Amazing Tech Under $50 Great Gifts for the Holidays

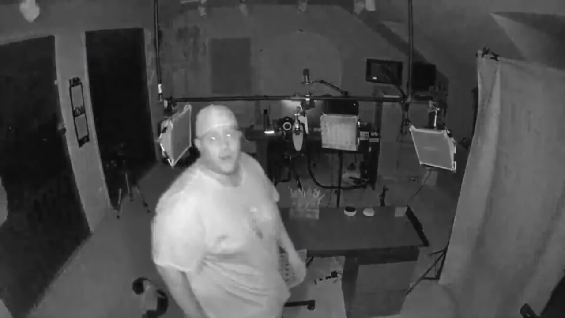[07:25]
It has advanced night vision, allowing you to place the device in low-light settings, making it a perfect room monitor for the babies and kids.